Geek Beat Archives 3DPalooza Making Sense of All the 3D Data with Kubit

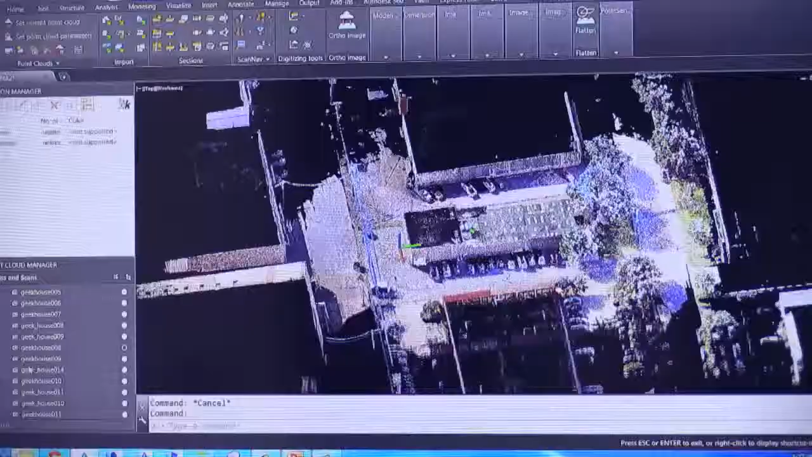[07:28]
but I thought yeah they're fairly large
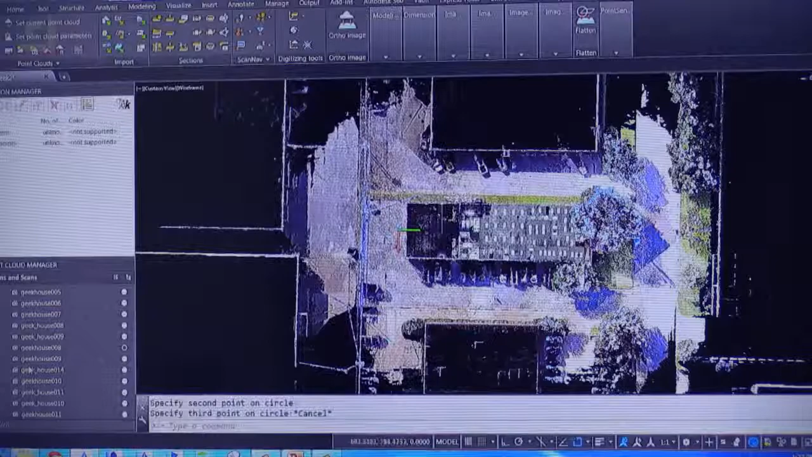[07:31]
is that the geek house that looks familiar yep and so here you know we want to isolate
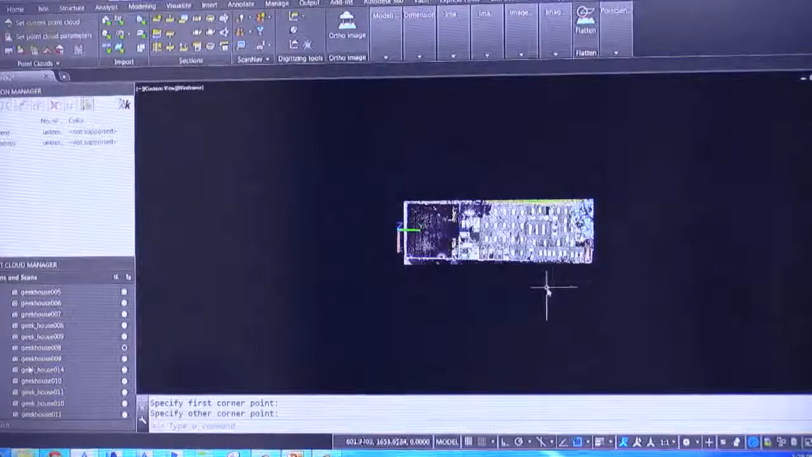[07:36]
that just the house let's say we just clip out the house and this is AutoCAD so most people
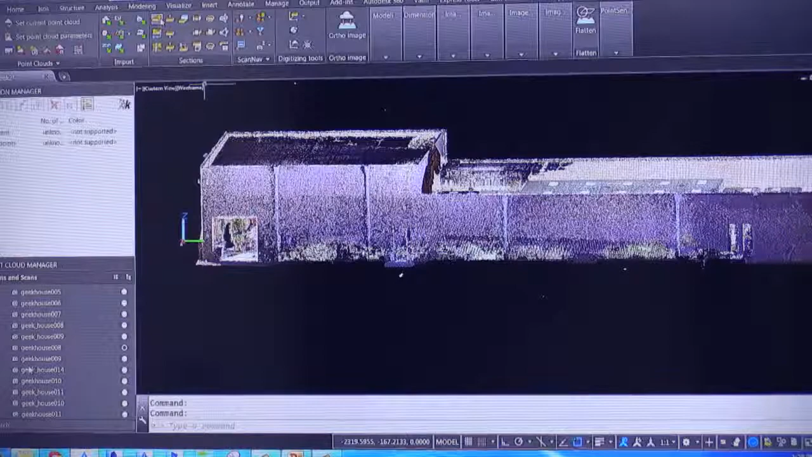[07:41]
think of AutoCAD is I'm gonna draw my 2d plans my 2d elevations not the same AutoCAD that that your dad was using yeah right this
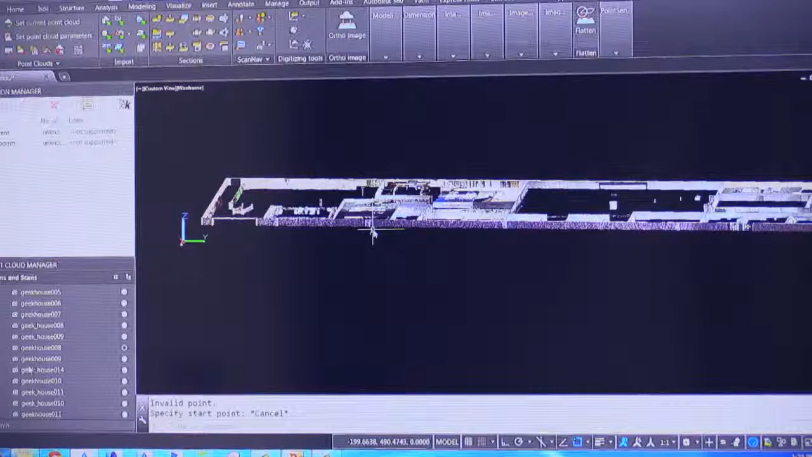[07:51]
is an amazing 3d environment now and it's the same for for Revit as well
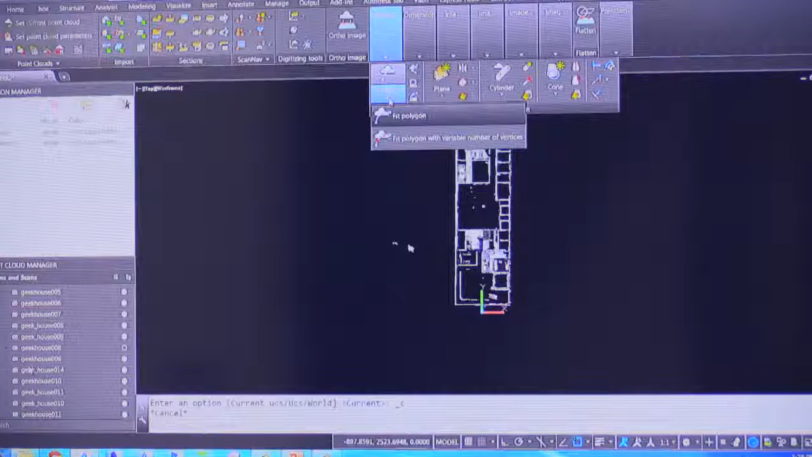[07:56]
here I just kind of did a slice and right away if someone wanted to make a floor plan they could easily
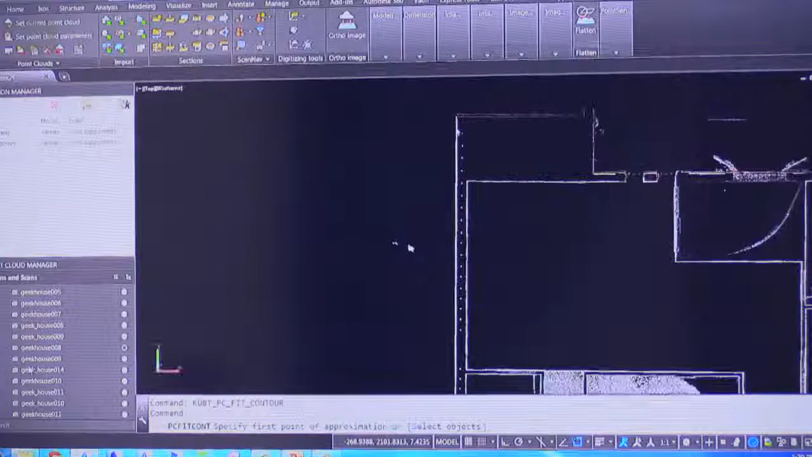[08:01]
start wow awesome yeah you know to add some what we call pattern recognition if I want to do it you know the line automatically fits to the cloud in that case so it's just sort of playing around there
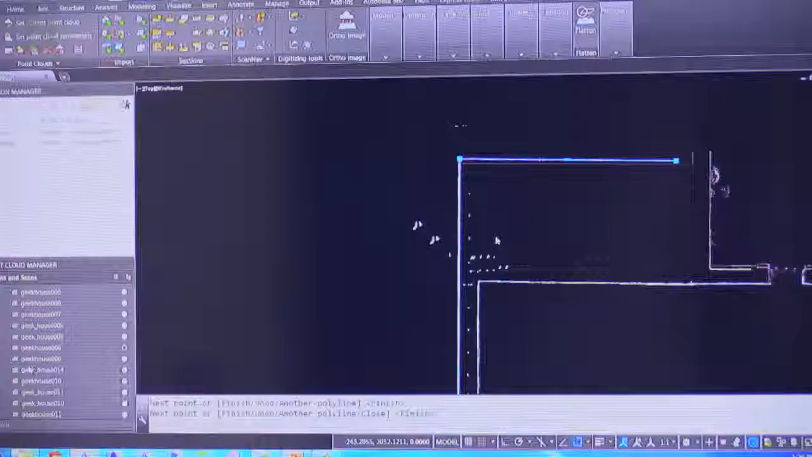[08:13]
so I'll kind of scoot
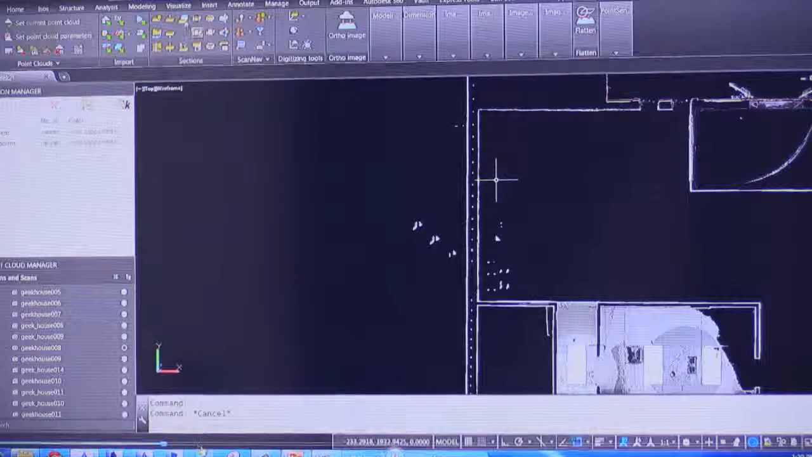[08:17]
ahead if you guys that is that is crazy that you make a 3d scan and then convert it into a real foot you don't even need to measure
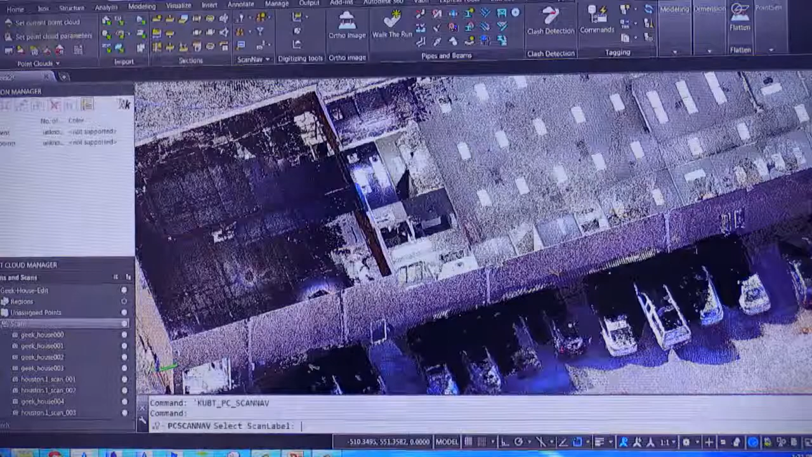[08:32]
visualization and measurement is enough so what are all those little bolt is that every
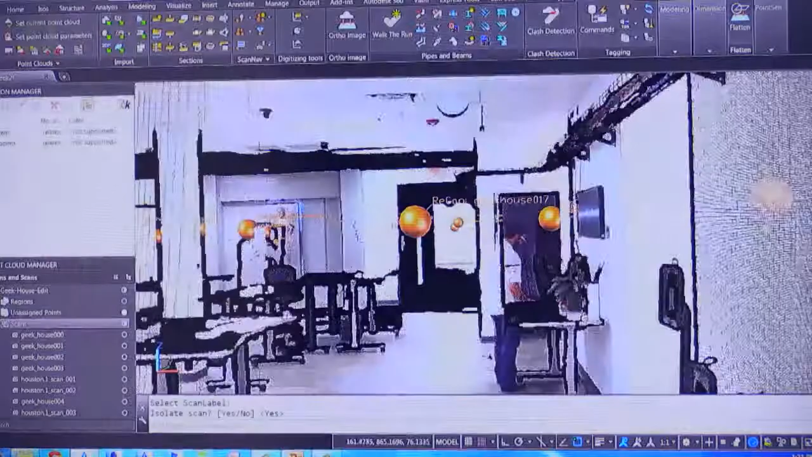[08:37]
scan that was done that's every scan and so this is what we call scan navigation and our point sense
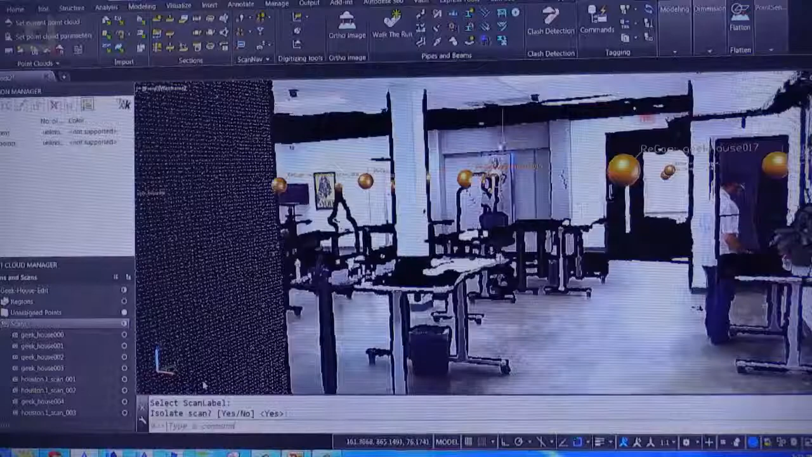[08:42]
package for AutoCAD which allows you to jump into what the scanner saw from that point of view I
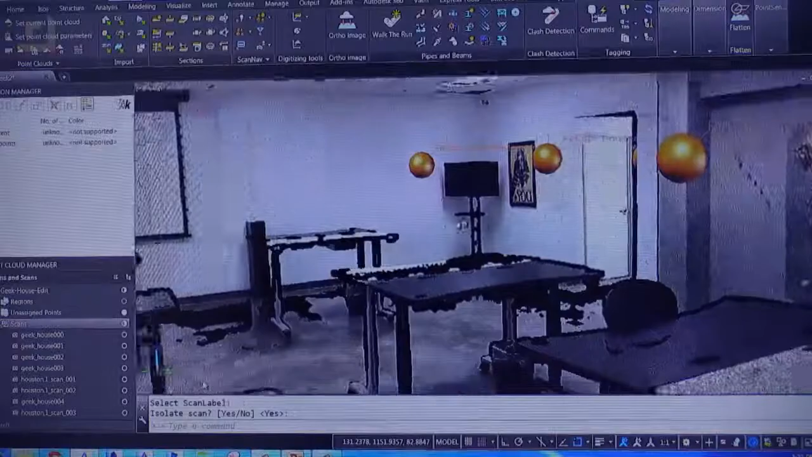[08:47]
thought those were for Christmas maybe I guess right yeah a little Christmas on the trees if you like yeah these are
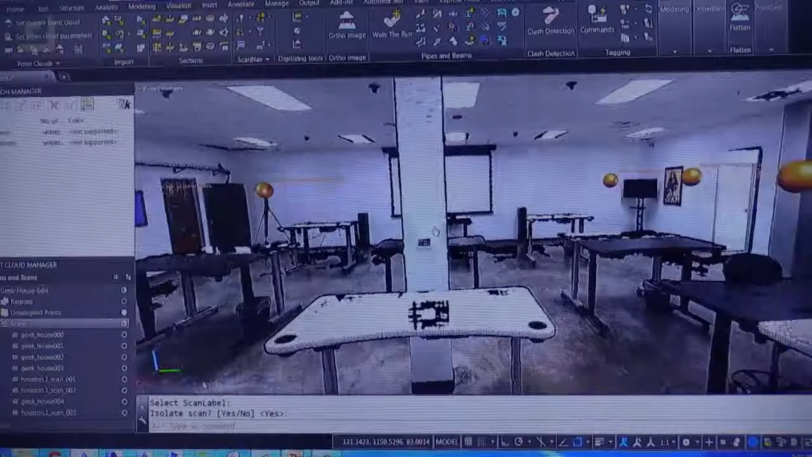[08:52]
the optimal points there's up desk central with all the desks in it this is kind of cool this is a we have for like structural extractions structural engineers there's a beam in the room you don't know what size
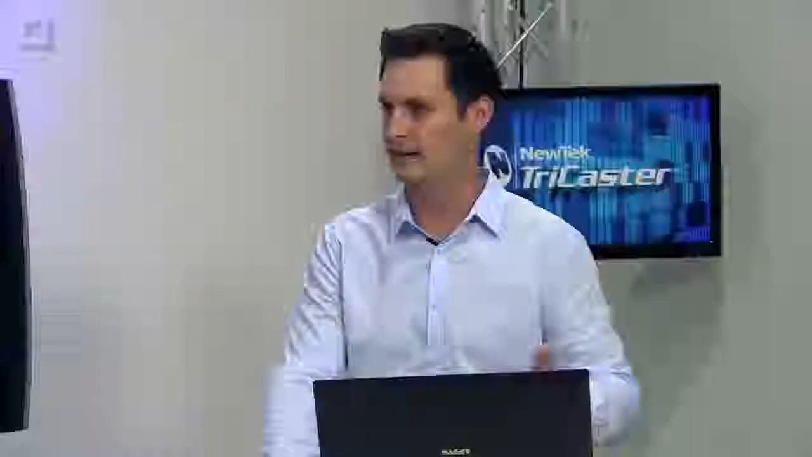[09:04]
it is what type well we make it catalog driven so it's
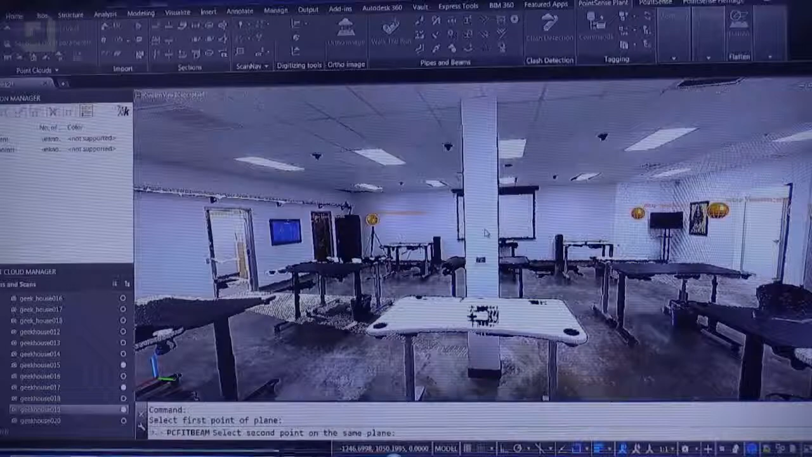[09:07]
not just going to pull out a normal shape but it's actually going to pull something from a catalog here
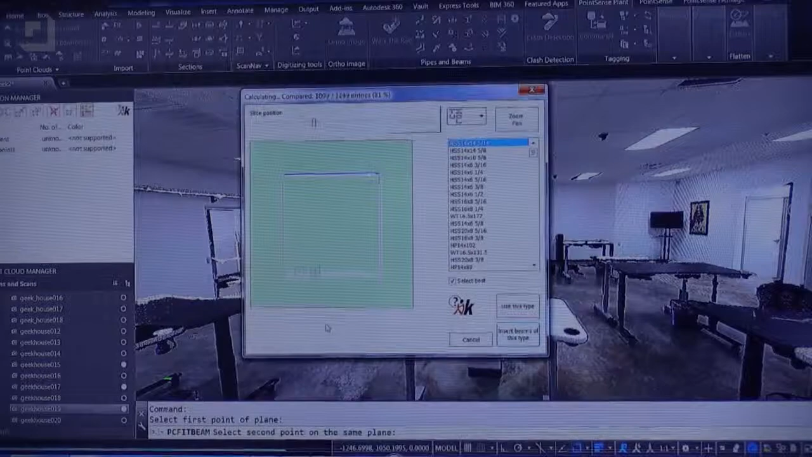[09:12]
so it tells me what AISC member it is from a catalog
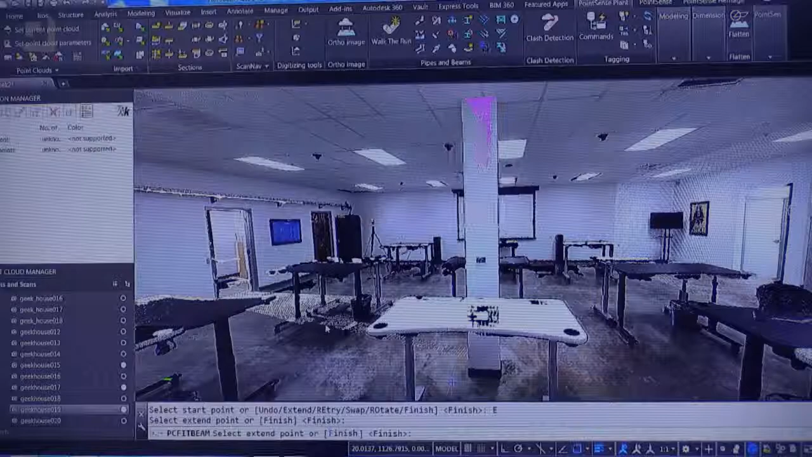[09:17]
by clicking okay I don't even know what that means I don't either but it's pretty cool something a structural engineer would know and although in that case that beam there's
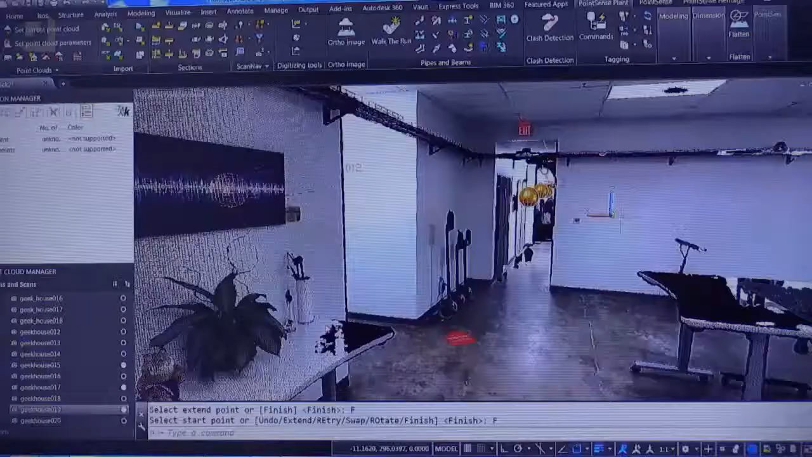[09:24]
actually a pole hidden inside of a thing so probably can't really
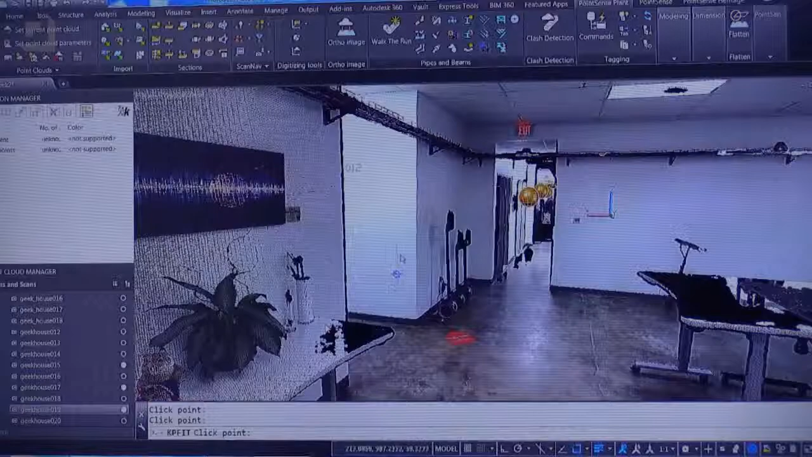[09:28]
it was a pole with sheetrock around it but if it was an exposed pole
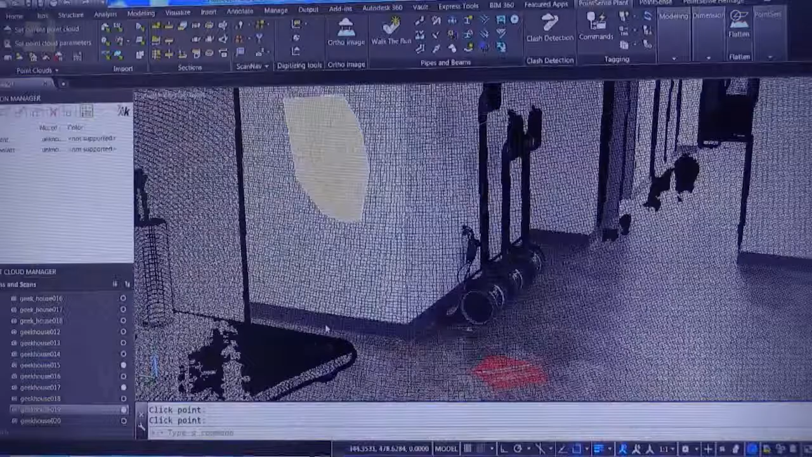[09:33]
or beam I guess it could look in the catalog oh I think I recognize that right right I kind of had to fake it for yeah yeah throwing it together okay
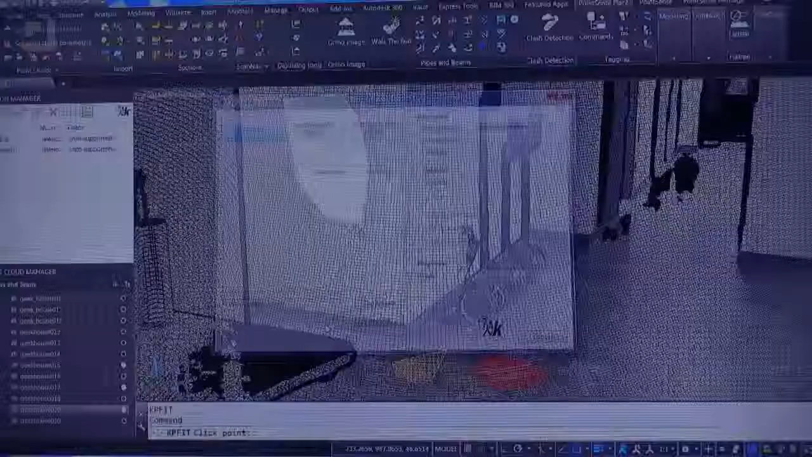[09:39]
now this is cool we looked at this you and I looked at this earlier kind of describe what's going on here because it's very neat the way it works yeah so if I asked someone to zoom in and give me the actual corner point or the edge of the wall you would see nothing but little little points there and it would be really difficult to tell which one you're grabbing but if
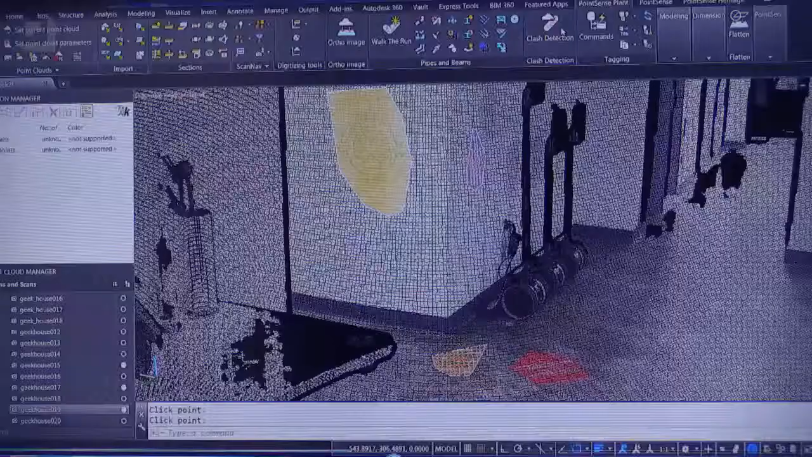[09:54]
we apply planes onto the surfaces and ask it to determine where our corners and edges are we can now precisely tell you know where the corner point where the edge of the wall is these
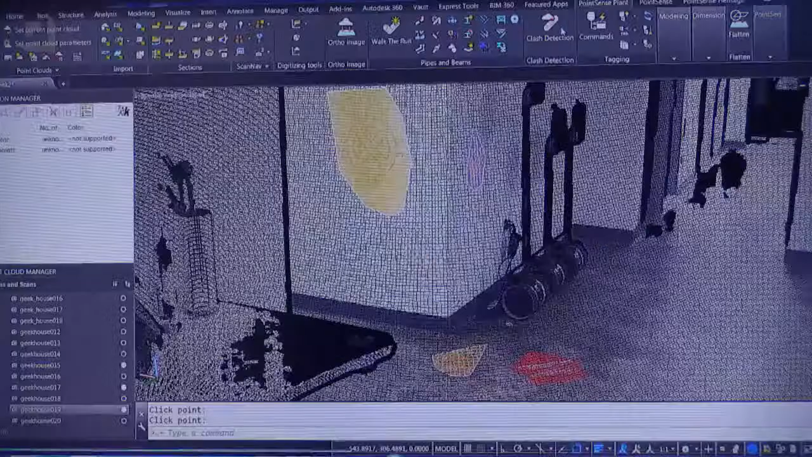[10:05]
are the types of what we consider essential tools to be able to really